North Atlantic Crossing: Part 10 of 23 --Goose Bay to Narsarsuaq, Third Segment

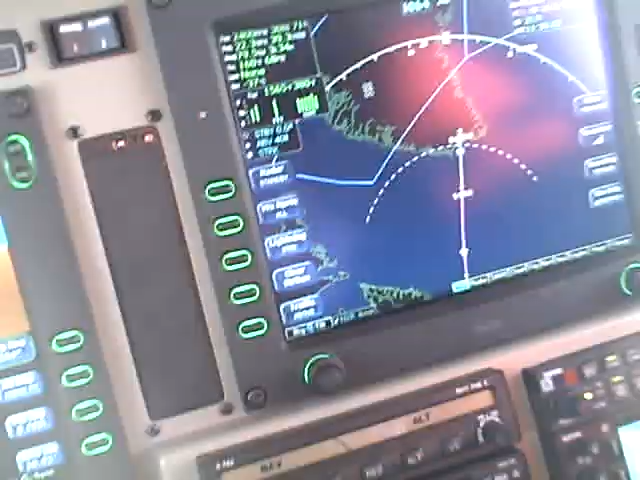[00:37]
So we plug that into the trip planning, estimating a ground speed of 195 knots going back to Goose.